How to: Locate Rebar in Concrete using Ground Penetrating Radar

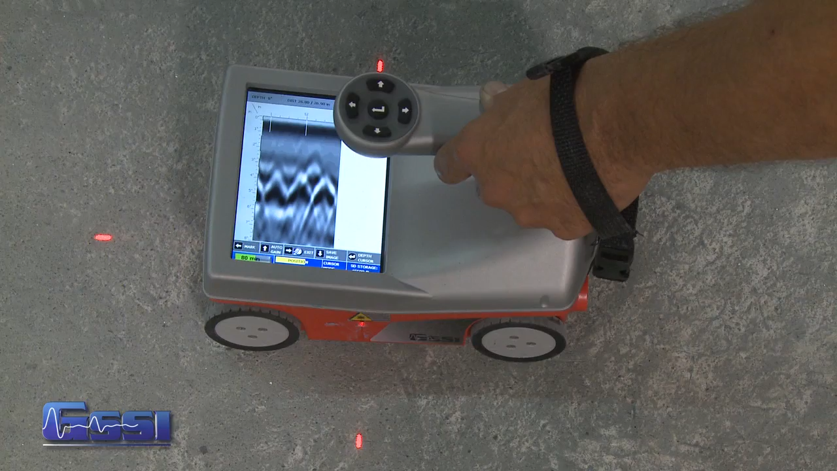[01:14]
Now once some hyperbolas show up, these hyperbolas and things, I can start backing the mini up. When I back the mini up, a couple of things happen. Number one, a backup cursor appears. When the backup cursor appears, this shows exactly where the targets are and once I have the hyperbolas split in half by the backup cursor, I simply take chalk or whatever marker you want to use using the laser's guide, placing these lines right here of where the target is.